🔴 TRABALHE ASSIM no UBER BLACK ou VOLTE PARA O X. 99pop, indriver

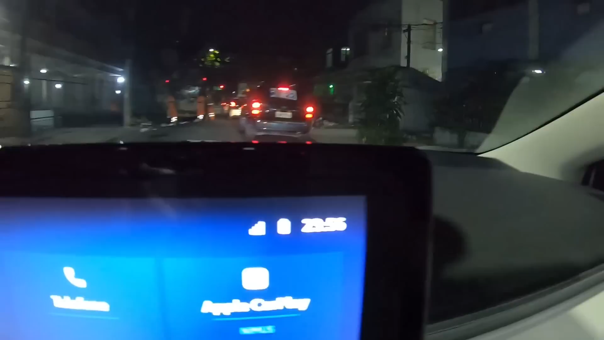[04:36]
pessoal Tá aí, ó 23h55 Batemos 10 horas de trabalho Sim Tô descontando aqui aquelas duas horinhas Que eu parei pra gravar Editar